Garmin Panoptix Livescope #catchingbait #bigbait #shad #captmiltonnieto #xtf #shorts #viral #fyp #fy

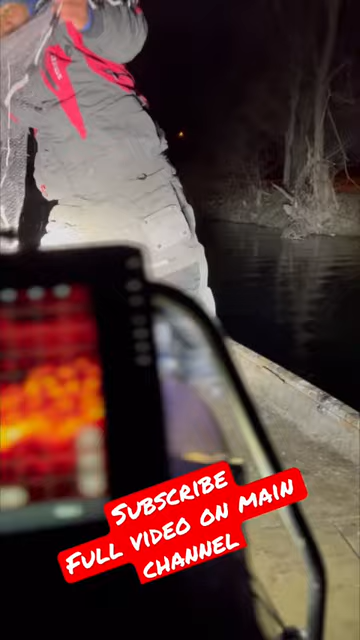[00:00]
far as you can that way. Look at that, guys. Manny's right on top of him. Right on top of him, y'all. Boom, boom, boom, boom, boom, boom.